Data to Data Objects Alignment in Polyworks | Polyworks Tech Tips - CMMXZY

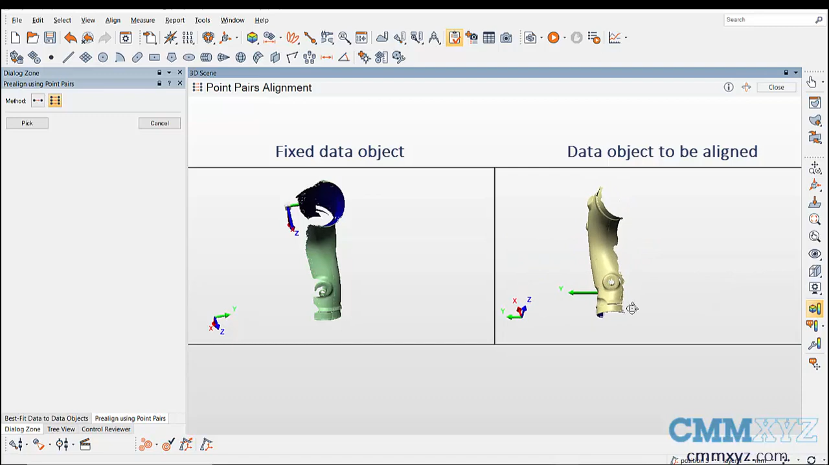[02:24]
After adjusting the orientations choose the endpoint pairs pre-alignment method and pick three minimum matching points on both data objects in the same order.
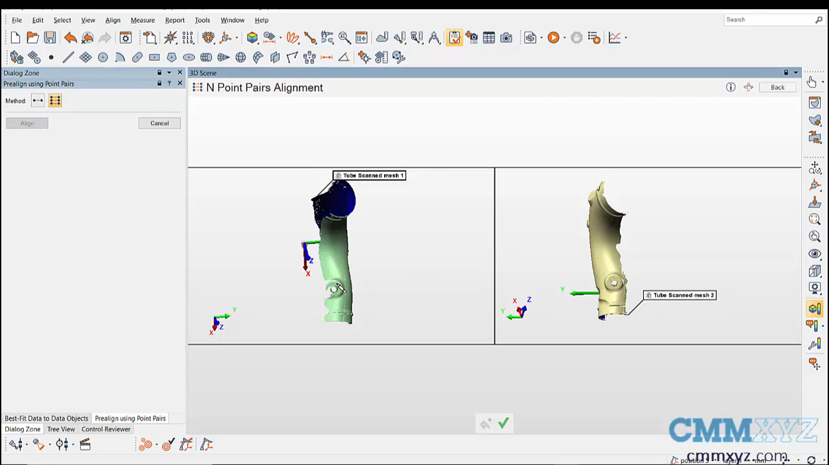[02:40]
However it is recommended to take 4 to 5 points. match points on both data objects.
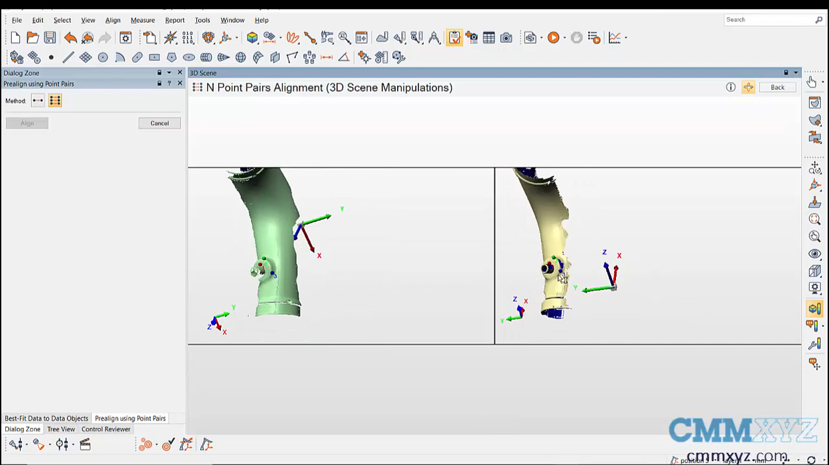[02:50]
Matching points are displayed using the same color and same number.
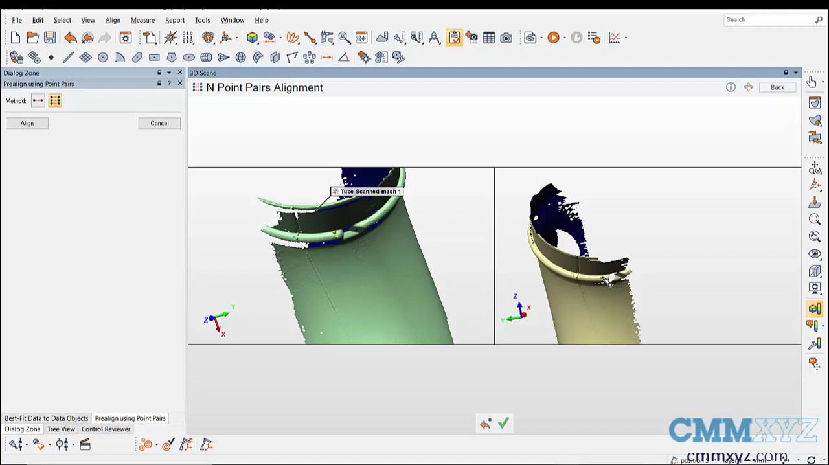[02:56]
Then click on align to align the data objects.
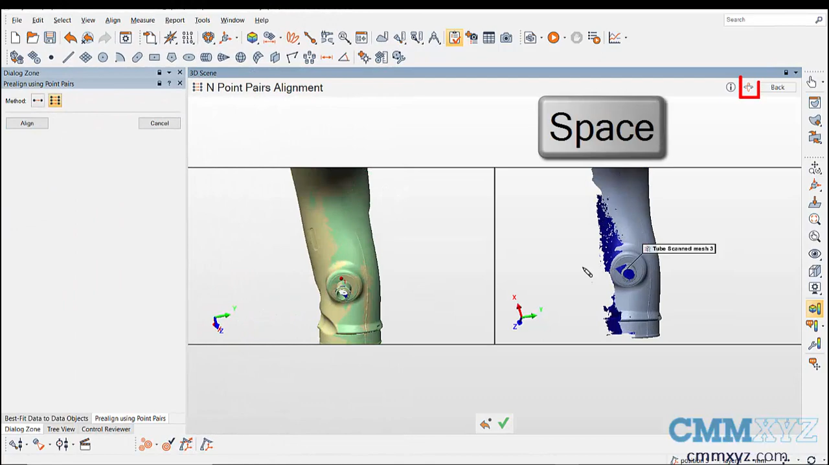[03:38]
Use spacebar or 3d manipulation icon to rotate the display while taking points and to delete the previously quickly picked points.